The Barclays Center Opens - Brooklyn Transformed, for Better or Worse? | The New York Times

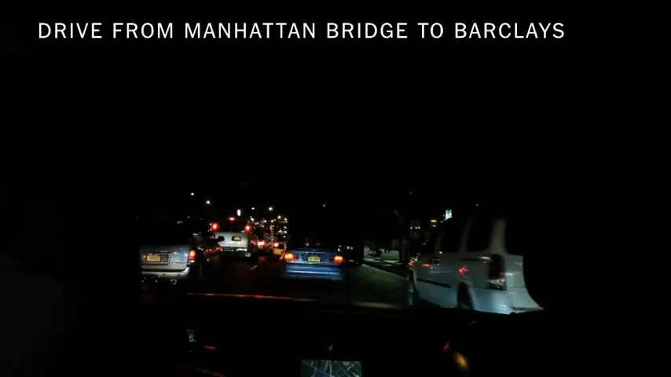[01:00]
At 7.30 on the Friday night before it opened, the one-mile drive took 4 minutes and 53 seconds.